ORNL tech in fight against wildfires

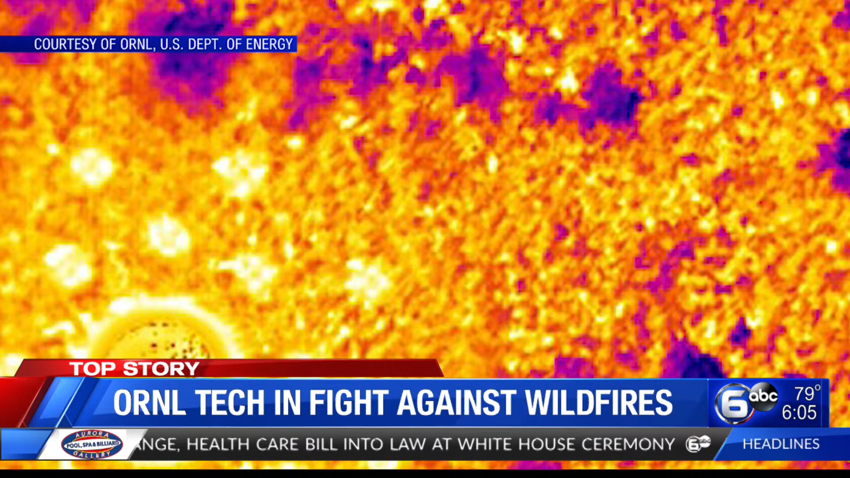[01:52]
the hope is that the devices can detect arcing, which are variations in power flow that lead to superheated sparks.